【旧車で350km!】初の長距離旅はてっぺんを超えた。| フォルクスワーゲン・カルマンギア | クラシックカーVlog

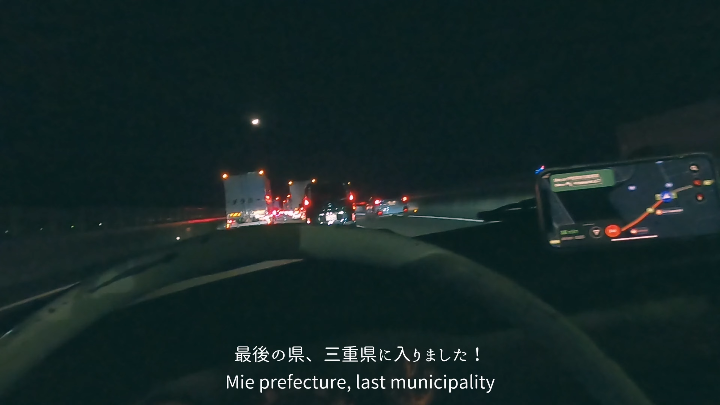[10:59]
案内通り工事渋滞中です。
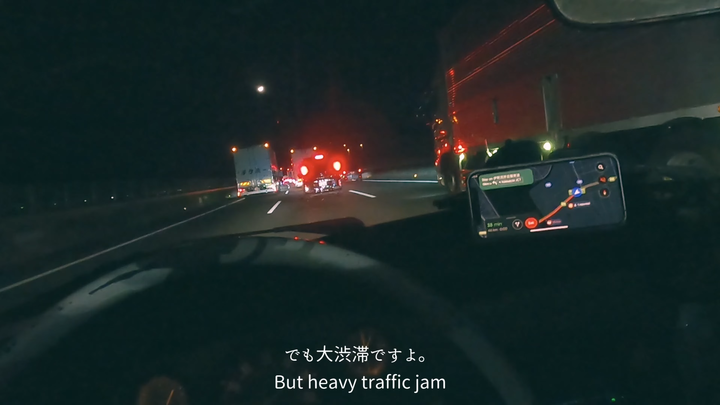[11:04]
いやー嫌になっちゃうね、この時間に渋滞なんて。